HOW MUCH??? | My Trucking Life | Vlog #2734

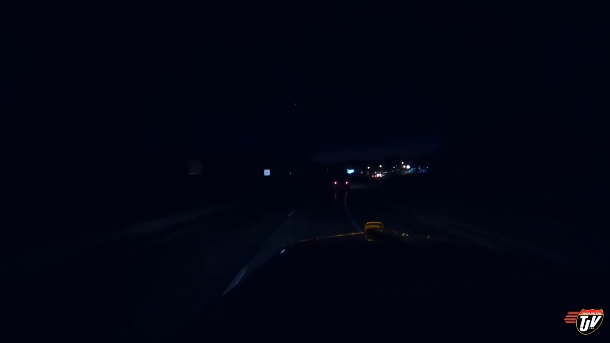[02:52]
I'm going to grab some fuel at the Casey's truck stop. Just on the east side of town. Fuel here is about 30 cents cheaper per liter. Keep the next ride onto 14th Avenue Northeast, then your destination will be on the left. Save quite a bit of money by fueling here instead.
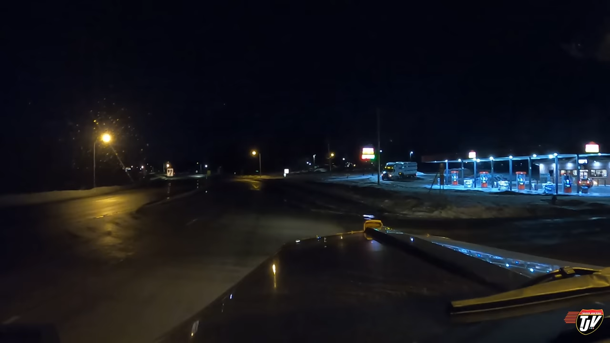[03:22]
Your destination is on the left. I see that. Thank you. I haven't fueled here before so this will be new.
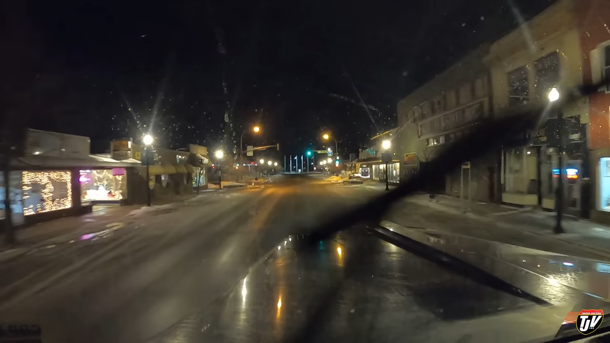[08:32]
It's strange that my washer fluid doesn't want to work. We'll see.
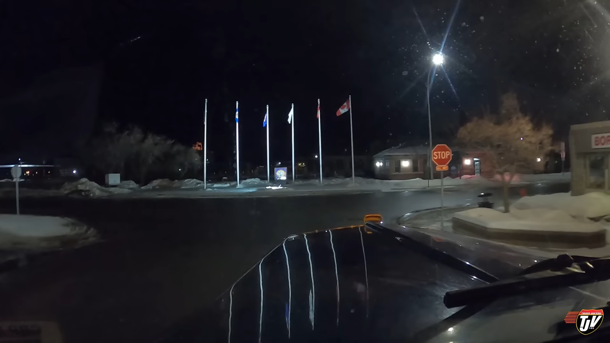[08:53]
International Falls, Minnesota once again. And across into Fort Francis.